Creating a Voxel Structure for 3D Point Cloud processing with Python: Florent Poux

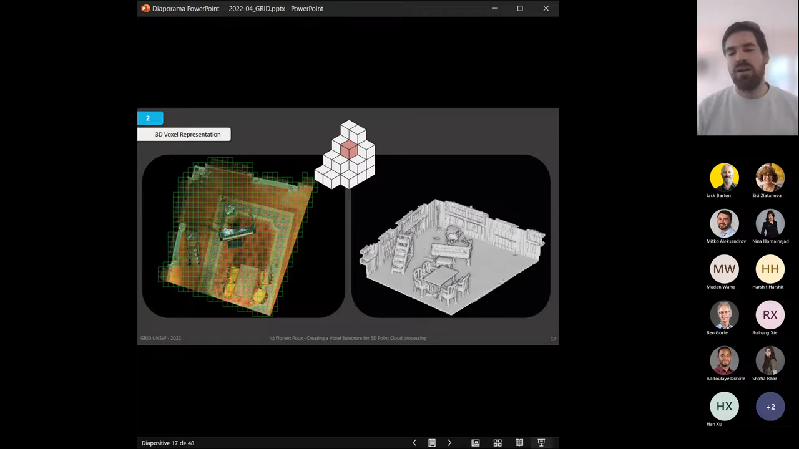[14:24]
we could actually go in this direction. And Voxel are really a very nice modeling technique for replicating reality and can go far beyond what we take them for.